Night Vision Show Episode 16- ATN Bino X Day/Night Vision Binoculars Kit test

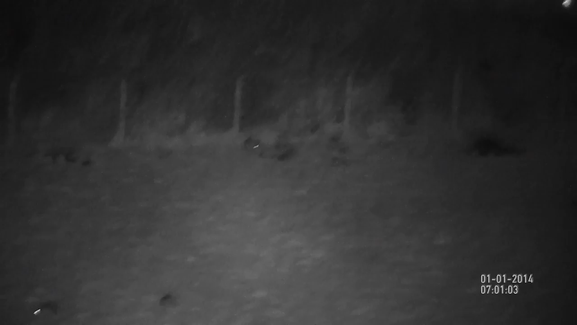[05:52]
And what we did is we attached a little weaver rail. I think you've actually got something that we made up.
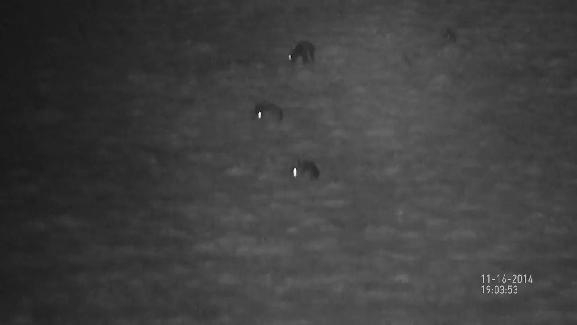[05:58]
Ian in our service department made an infrared illuminator kit, which attached onto the bottom of the rail, which gave a boost of power using the Nightmaster 800.
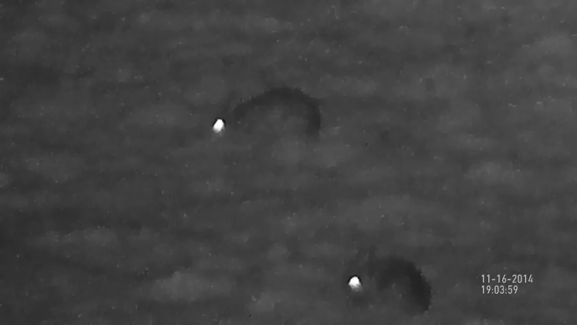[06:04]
Laser Luxara 5000 we used also, and that made a big difference.
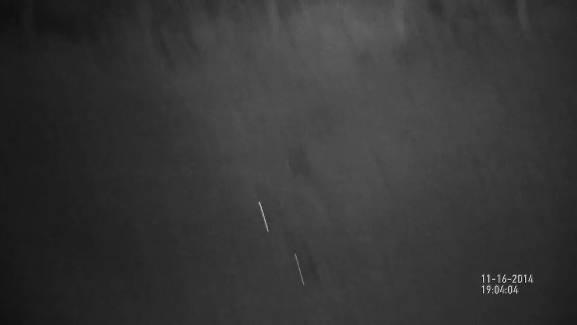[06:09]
So, you know, eking it out to 200 metres, and we could see rabbits. We measured in the GPS mapping today, Ian.
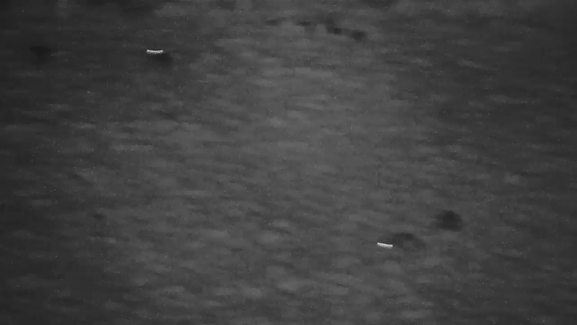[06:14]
We measured out to 180 metres, I think it was, from where we were standing last night filming rabbits, which is pretty remarkable using the Nightmaster.
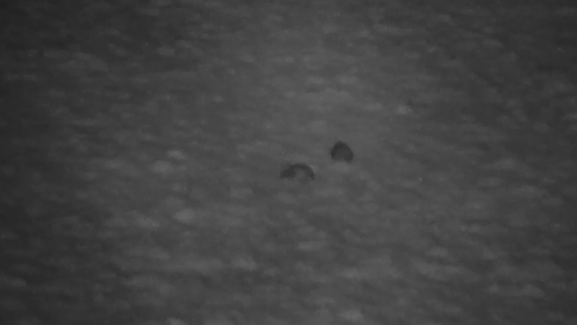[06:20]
Built-in IR, I would say up to about 100 metres, it's more than capable. But, yeah, we found them very, very good. Nightmaster 800 works well with it, and Laser Luxara 5000.
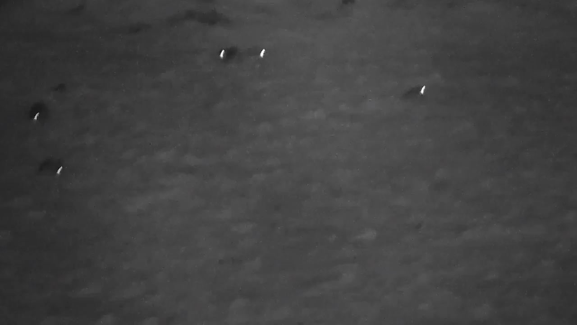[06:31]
So, basically, all you'll need is an additional IR unit that you would usually have with a night vision scope and a tripod mount, and that's you set to go. Yeah, if you need to get that extra distance from them, as standard,
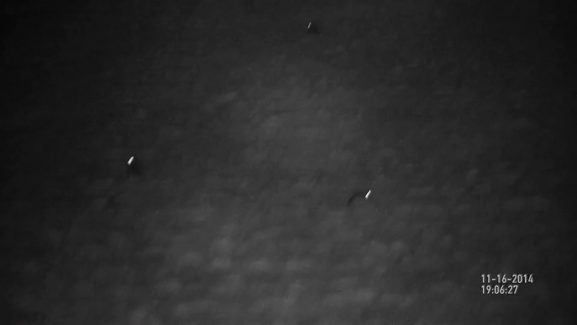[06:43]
they're very, very good, depending on what distance you want to get.
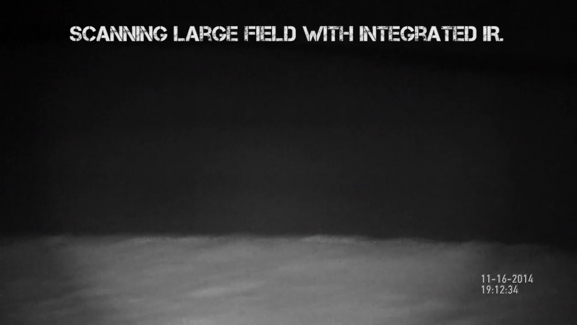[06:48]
But if you only eat the best out of them, it's got a 1080p sensor, so your image resolution is superb. Obviously, we found when you're zooming in, it's 4 to 16 times.
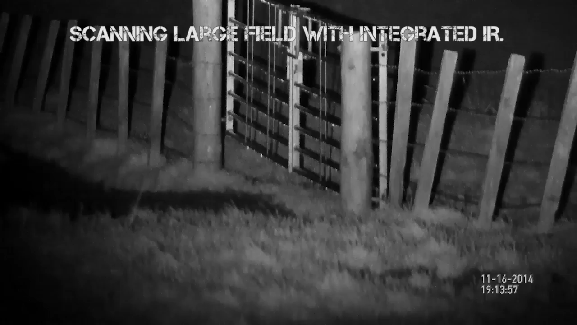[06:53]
When you zoom in beyond the 8 to 9 times, you do start to see a bit of pixelation. When you're up to 16, it's very pixelated.
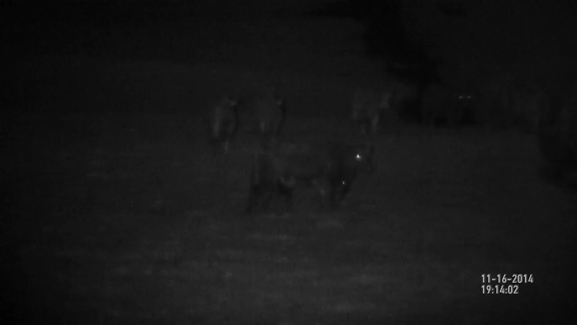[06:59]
But for seeing something at a distance, you can still make out detail. It's not completely unusable at that.
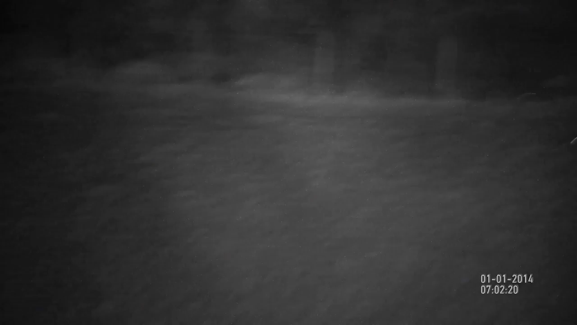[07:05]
But, yeah, an IR illuminator does make a big difference to it.